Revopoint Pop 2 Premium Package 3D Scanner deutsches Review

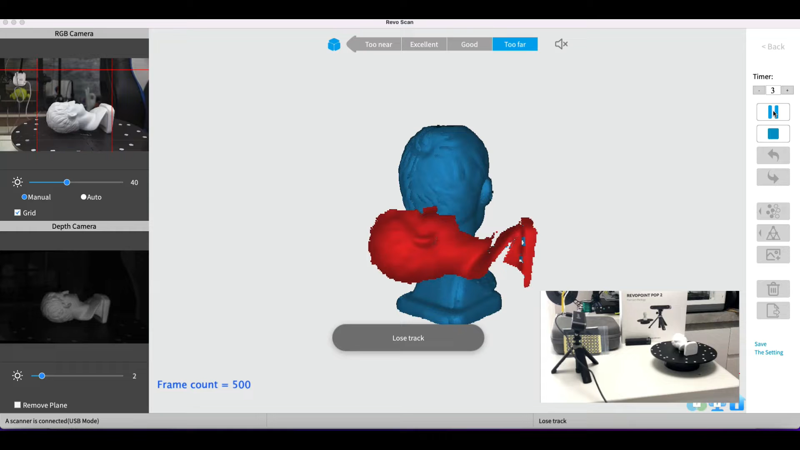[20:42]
Und ihr seht, er erkennt sofort das Objekt. Also das ist schon ein Phänomen, muss ich ehrlich sagen. Ich bin ja total begeistert. Ich bin ja so ein Technikfreak.
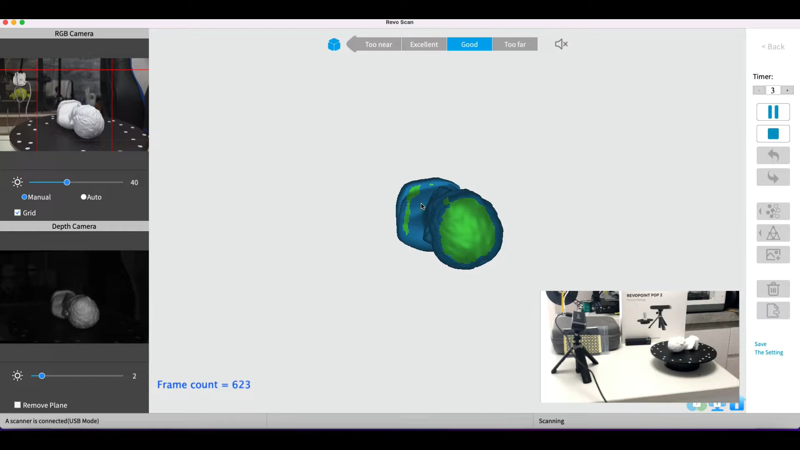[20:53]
Aber wie cool das ist, obwohl man jetzt hier das alles geändert hat, erkennt er das. Er setzt seine neue Wolke, geht hier auf die Details.
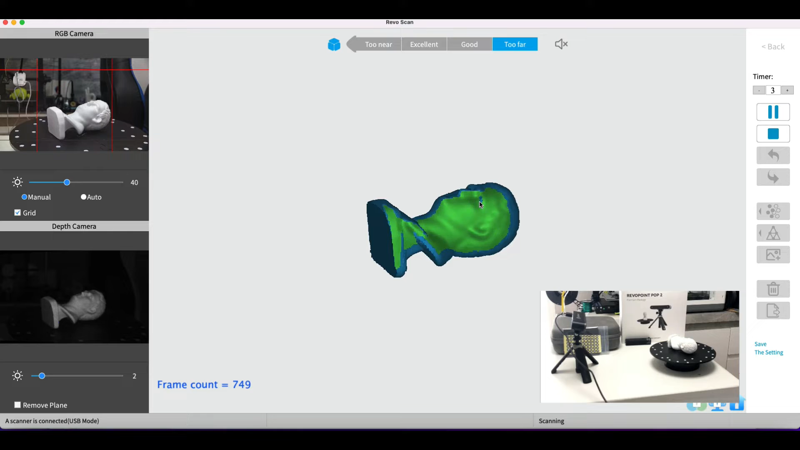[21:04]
Jetzt lassen wir ihn da nochmal eine Runde rum. Jawohl. Gut.
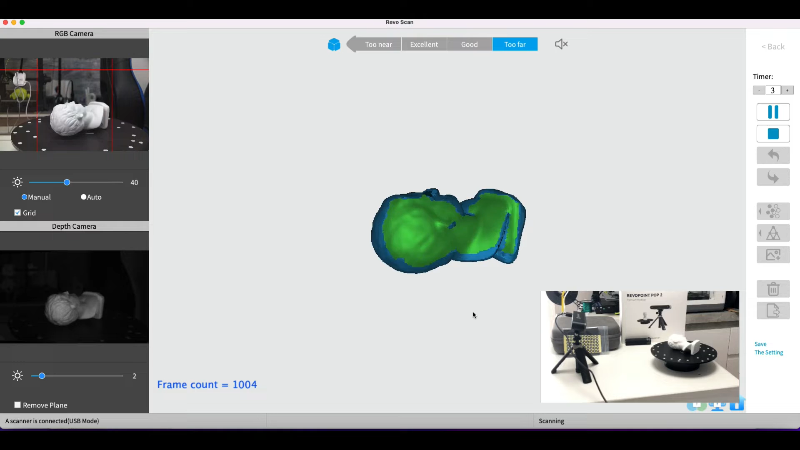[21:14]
Dann sagen wir ihn nochmal. Pause.
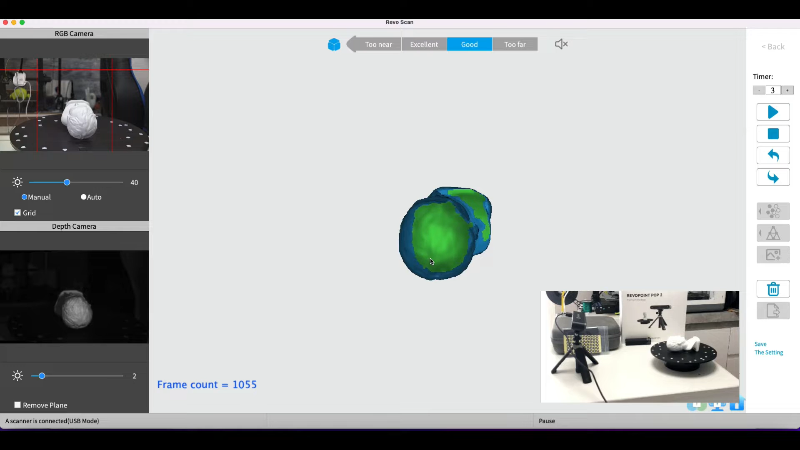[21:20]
Und jetzt sehen wir schon, auch hier, das was vorher gefehlt hat, hat er jetzt gefunden, zugemacht. Er hat hier ein paar Details genommen.
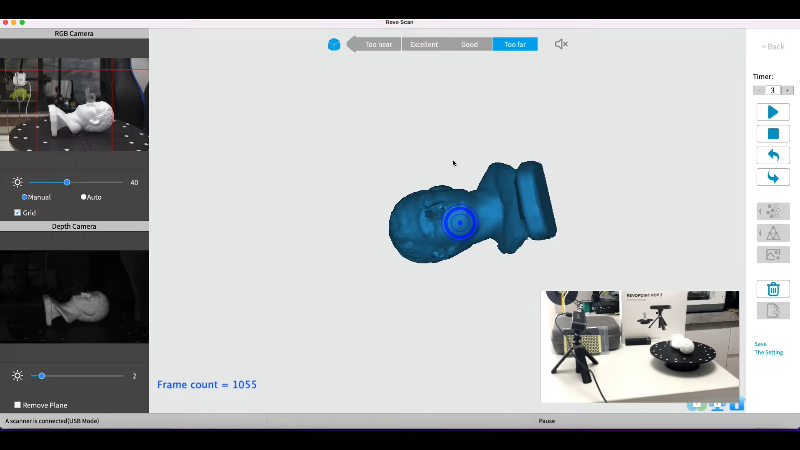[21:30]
Hier fehlt noch, also sieht man schon, dass da noch was gemacht werden muss. Ja, auch hier haben wir hier noch was.
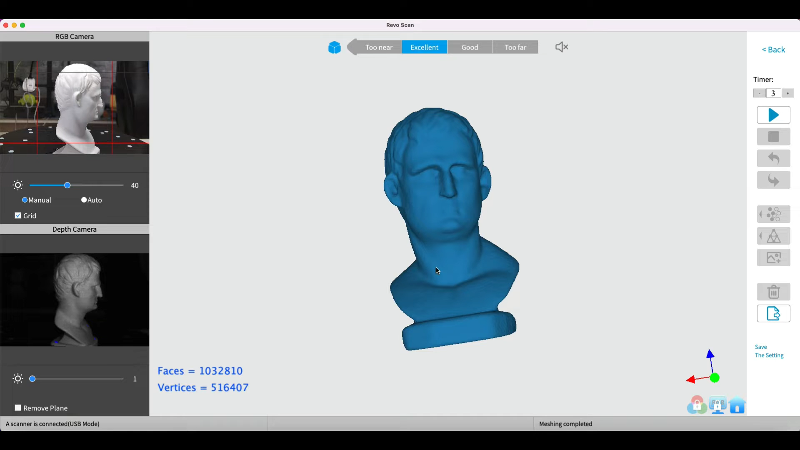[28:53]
Und auch hier ist er fertig. Und jetzt sehen wir uns wieder vom Monitor.
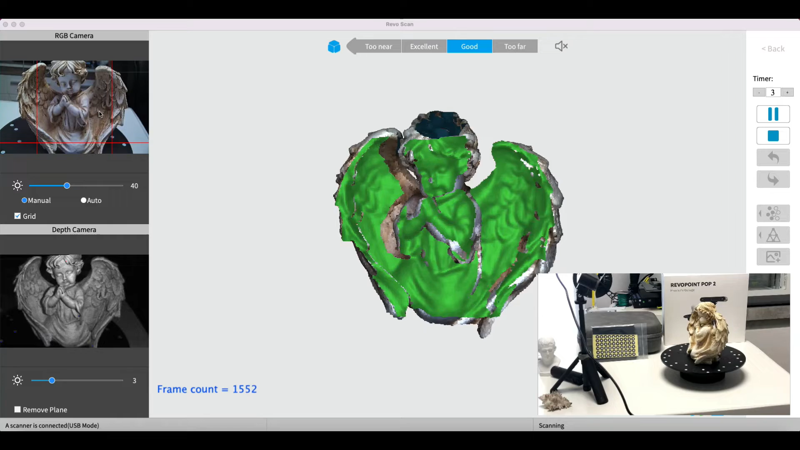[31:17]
Ich will jetzt hier nicht jeden Schritt euch nochmal zeigen. Sondern ein paar Sachen mal ausprobieren.
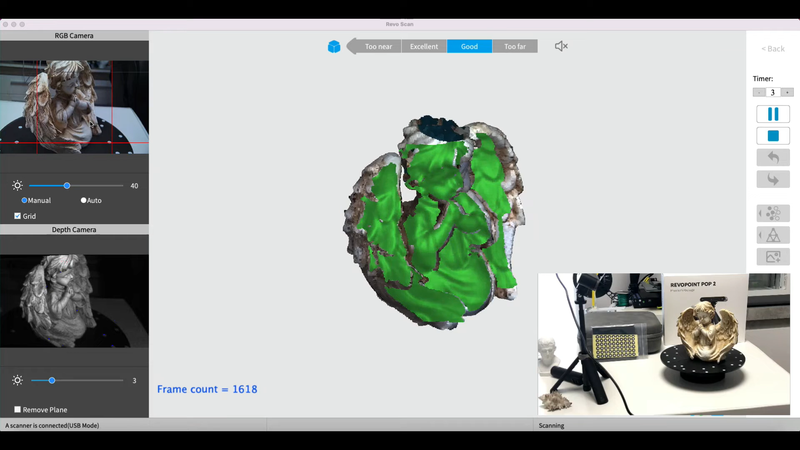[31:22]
Hier ist es ein bisschen schwieriger. Weil ziemlich schwer der Engel in den Bereich zu kriegen.
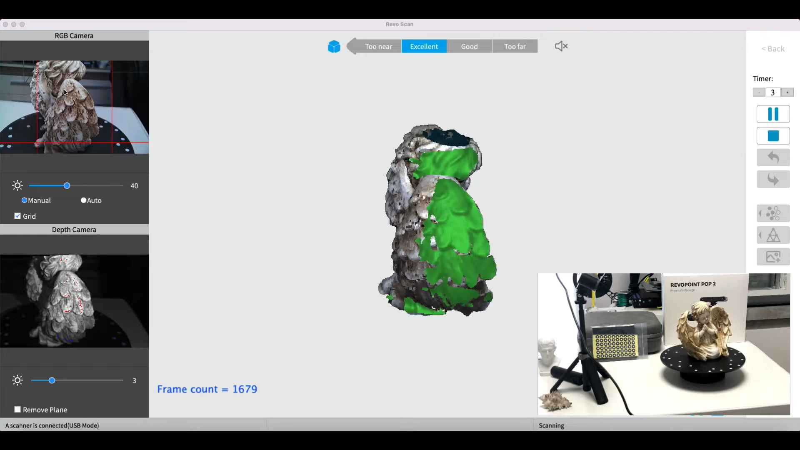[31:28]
Und dann hier praktisch exzellent oder gut.
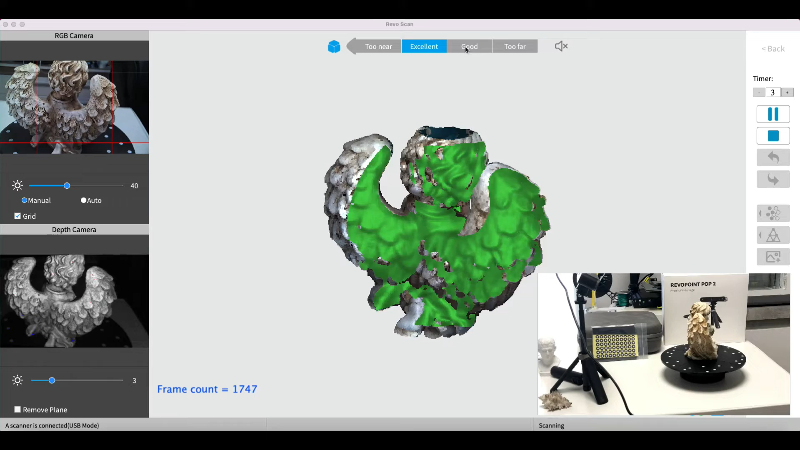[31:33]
Wenn ich den ganz drinnen hätte. Hier in dem Feld. Dann wäre es too far.
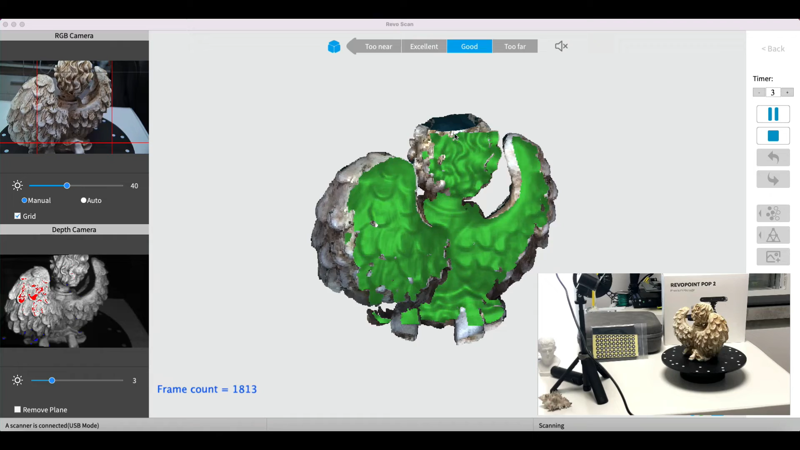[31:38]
Also jetzt nehme ich halt mal so exzellent auf. Und versuche so viele Details wie möglich mitzubekommen.
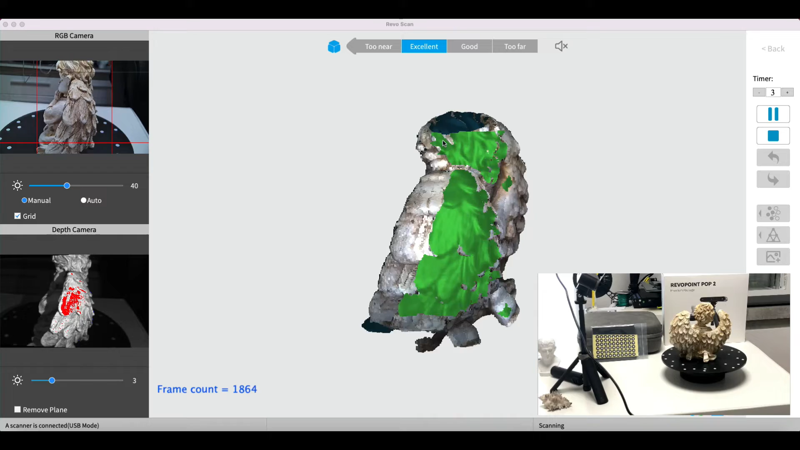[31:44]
Gut. Dann kann ich ihn hier auch schon mal stoppen. So. Ein bisschen da rüber. So ausjustieren.
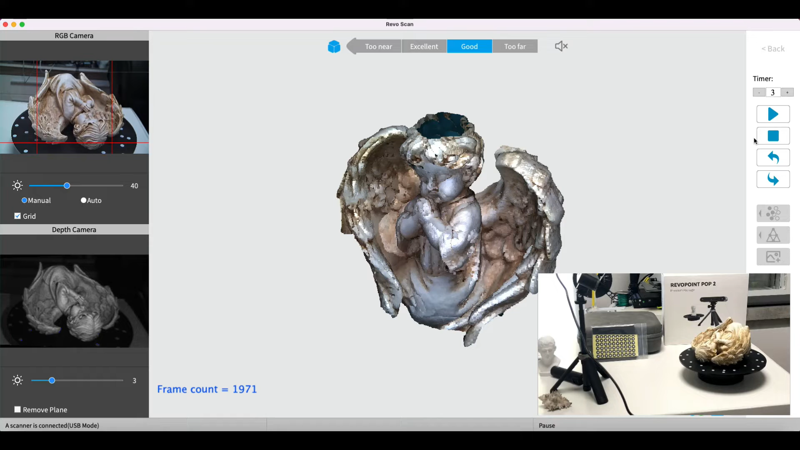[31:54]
Dann haben wir noch gut. Scannen wir mal da. Weiter.
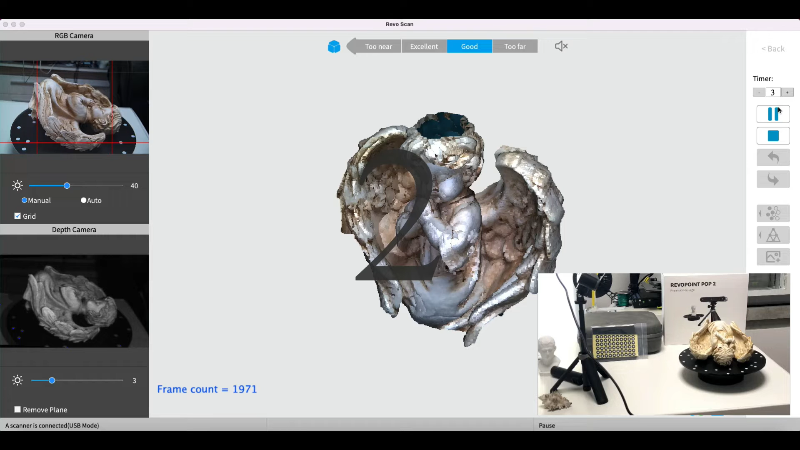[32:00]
Also ihr seht. Es ist immer wieder dasselbe Prinzip hier.
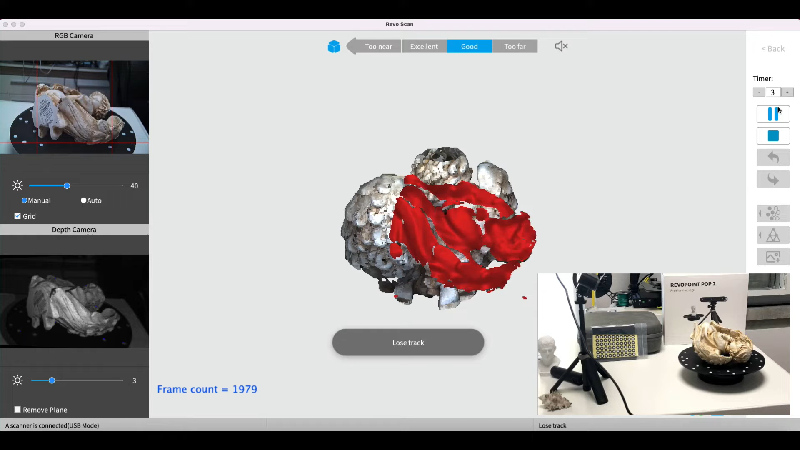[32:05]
Bei dem Drehtiller. Und jetzt finde ich schon wird es ein bisschen interessanter.
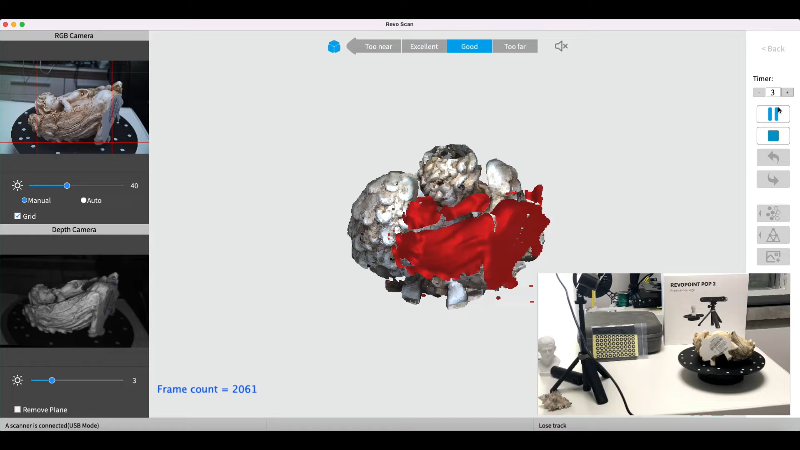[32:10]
Denn hier hat er wahrscheinlich doch einen Fehler jetzt drinnen.
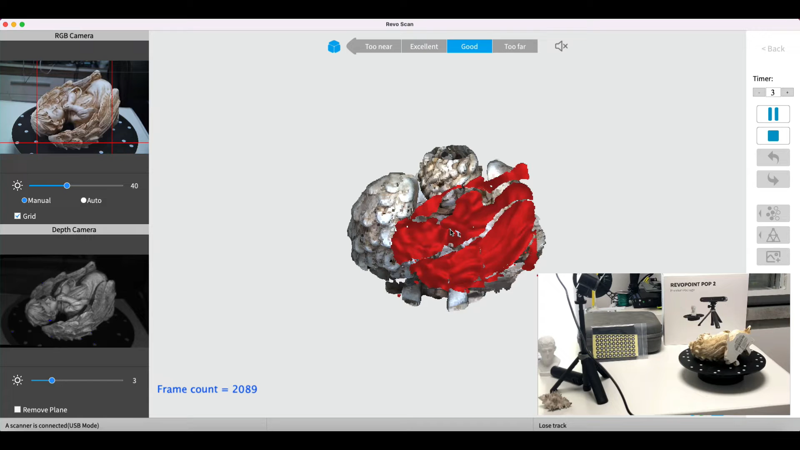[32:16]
Weil ich natürlich den gestoppt habe.
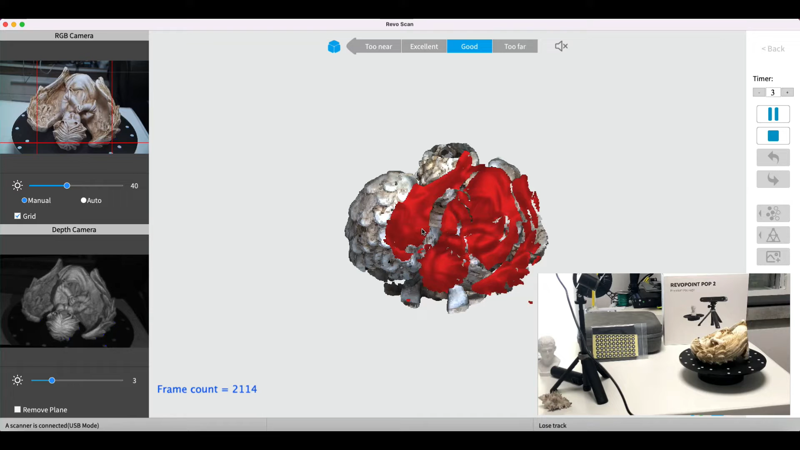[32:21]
Und das seht ihr da dran. Dass er es sich hier nicht mehr dreht. Ah doch. Jetzt hat er es. Ups. Ich nehme alles zurück. Er hat es gefunden.
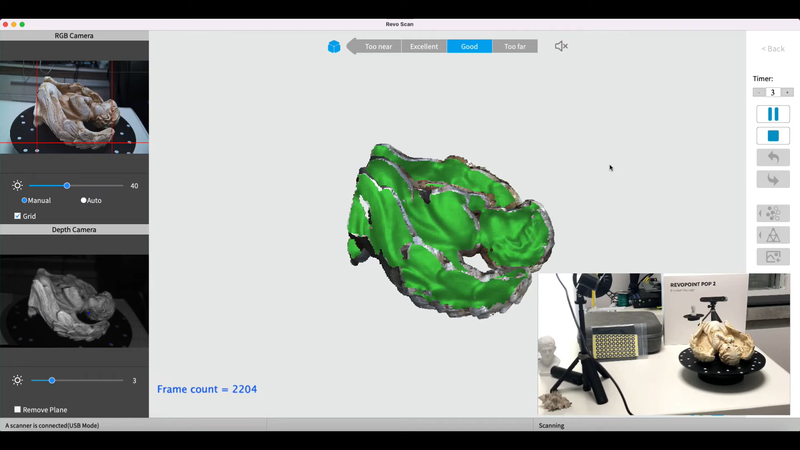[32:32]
Schaut. Man muss nur drüber reden. Aber wie gesagt. Ich finde das genial. Und Phänomen.
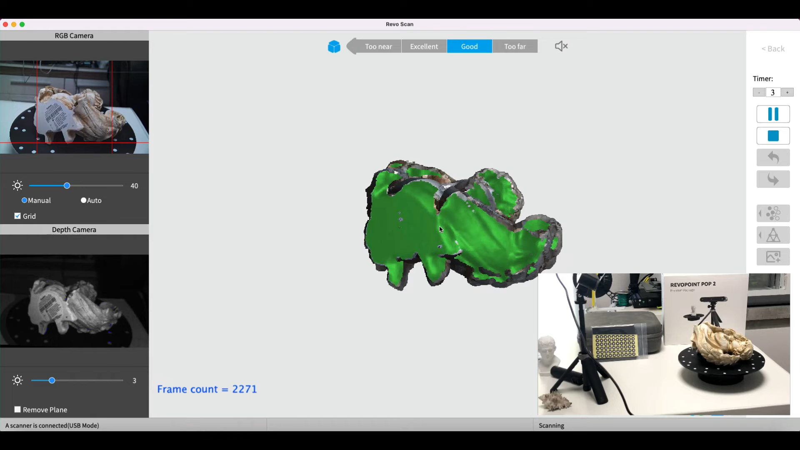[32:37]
Ja. Wie ihr das hier macht. Schaut her. Jetzt hat er auch die Seite.
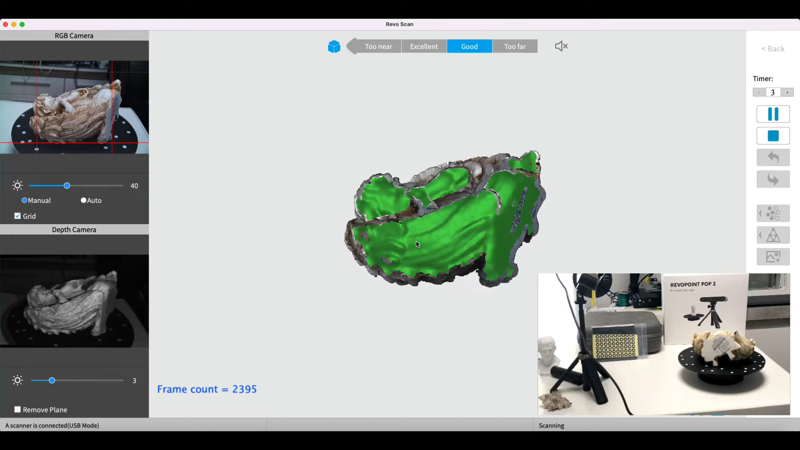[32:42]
Und wieder eine neue Wolke. Wo er hier gescannt hat. Dann machen wir hier nochmal Pause.
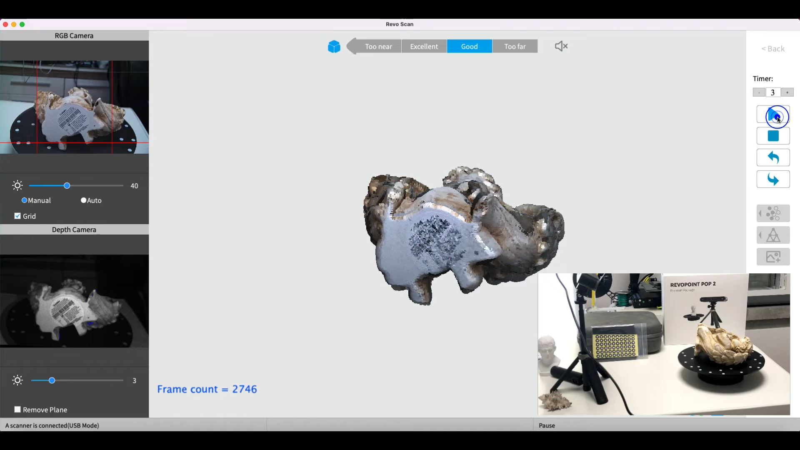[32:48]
Und so weiter und so fort. Wenn ich hier fertig bin. Zeige ich euch das fertige Ergebnis.
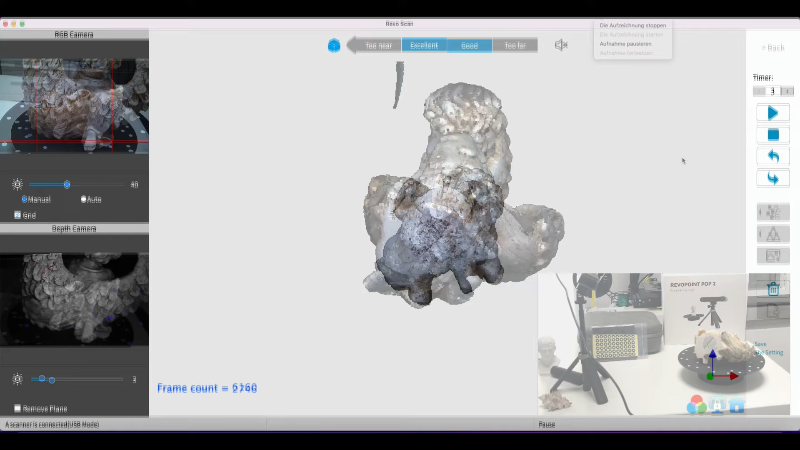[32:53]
So. Jetzt habe ich den soweit fertig. Und denkt man mal das reicht. Dann sage ich ihm stoppen wieder.
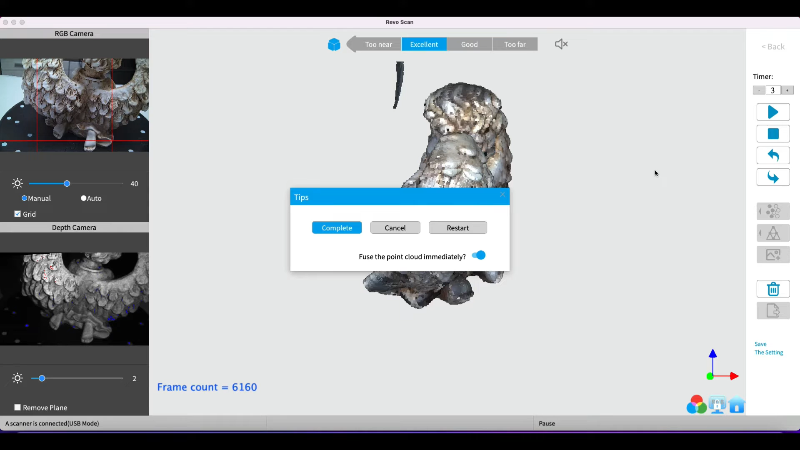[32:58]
Sage ich ihn komplett.
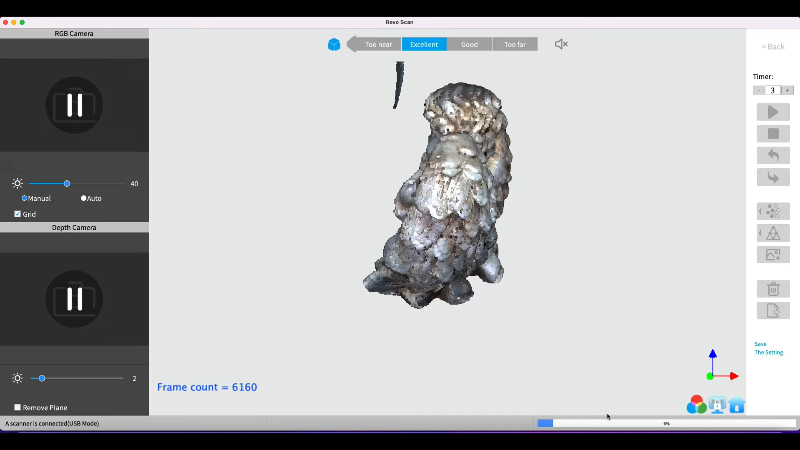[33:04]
Und er fängt wieder an den Engel zu rendern. So. Das Fusion ist komplett. Jetzt wollen wir nochmal hier reingehen. Und gucken. Ja. Lassen wir auch wieder mal so manuell das Rauschen. Lücken. Ja. Passt so. Lasse ich.